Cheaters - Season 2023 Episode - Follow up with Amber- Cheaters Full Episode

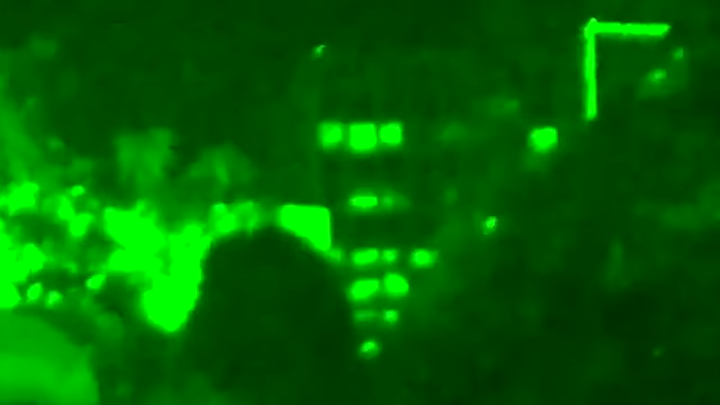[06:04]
With arms locked around each other, the suspect escorts his maiden back to her chariot.
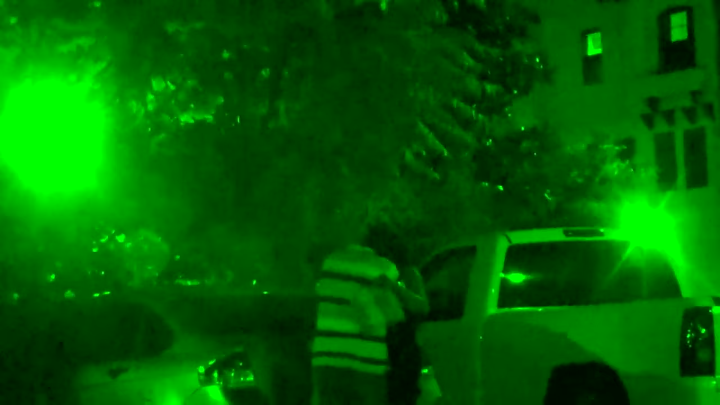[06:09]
Not wanting to end the night, the lovers spend their last few moments together kissing by Tony's car.
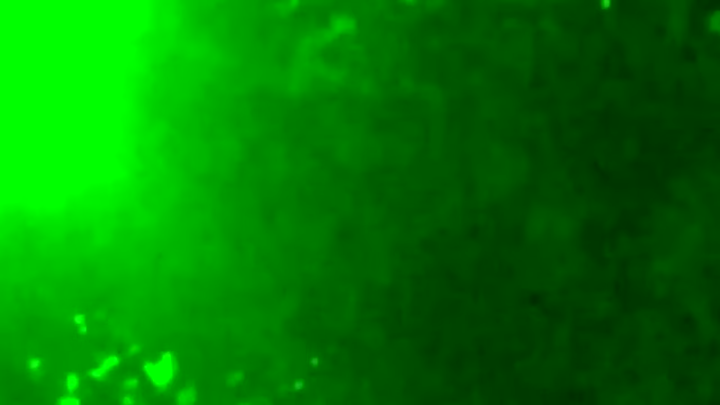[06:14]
Kareem can't seem to get enough. The suspect gives Tony one final goodbye kiss.
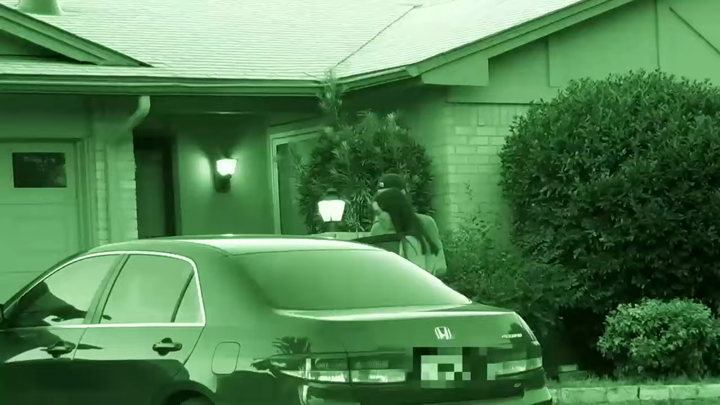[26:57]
The pair hop into Edwards' car.
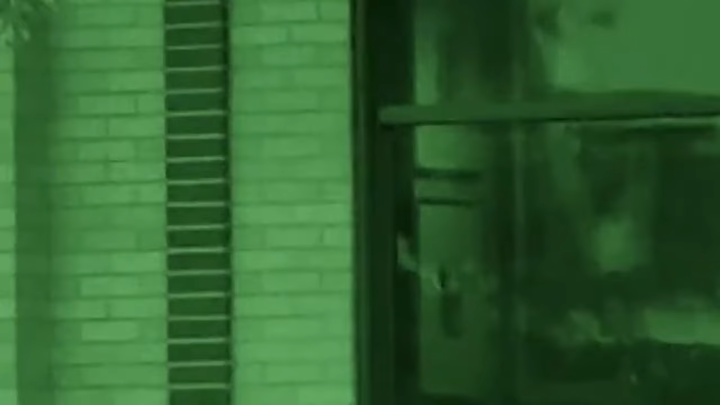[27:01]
Cheater's intel units follow the car across town to a shopping center. With their arms wrapped comfortably around each other,
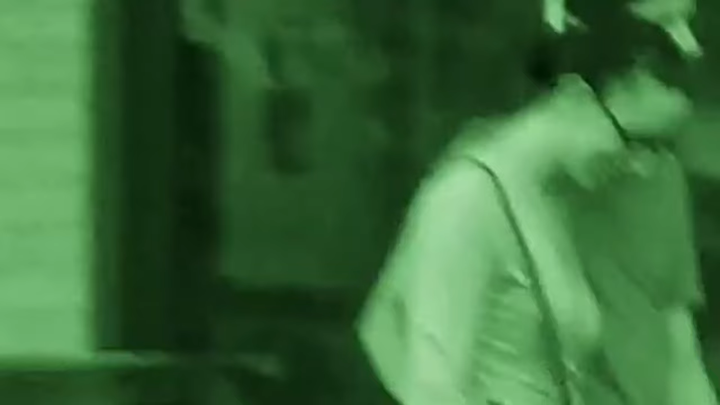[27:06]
Winters and Edwards walk toward the ice cream shop.
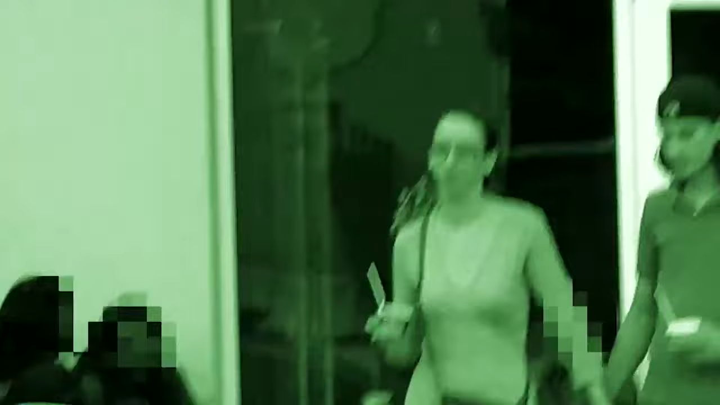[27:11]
A few minutes later, the suspect and her beau come out with sundaes in hand. The duo find an empty park bench and proceed to enjoy their icy snacks.
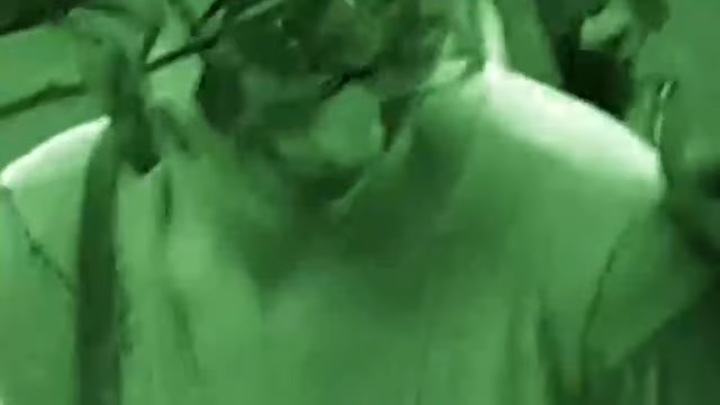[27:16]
The romantic couple then enter a cinema.
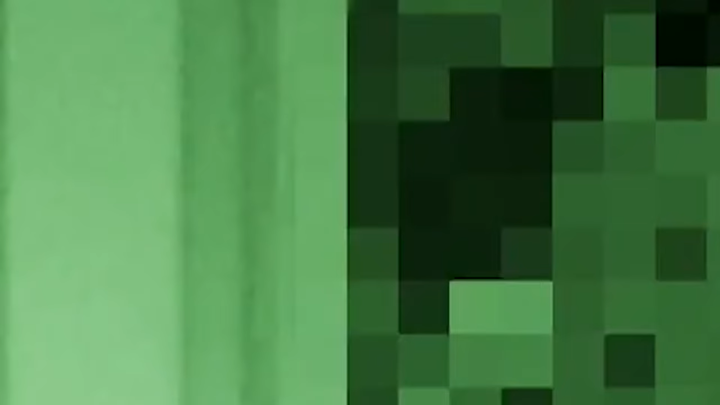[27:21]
A couple of hours later, they emerge from the theater and walk back to their vehicle.
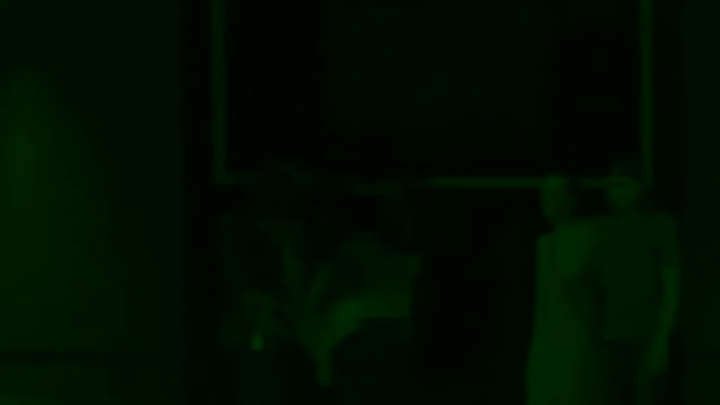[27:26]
Winters and Edwards drive back to Tobin and the suspect's house.
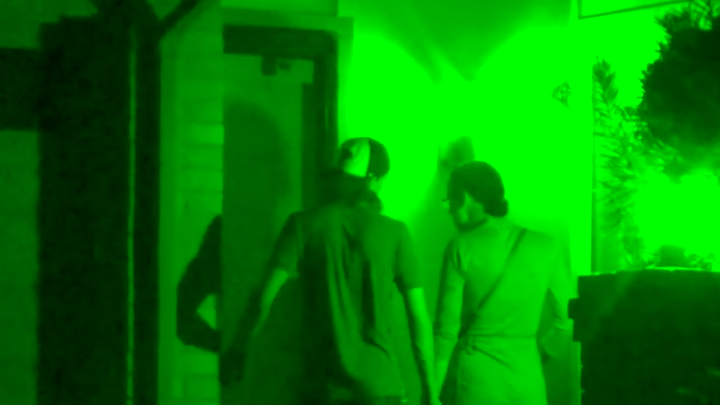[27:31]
The pair again hold hands and converse while standing by the front door. Winters kisses her long-haired lover. Finally, the suspect opens her door, kisses Edwards one last time, and disappears into the house.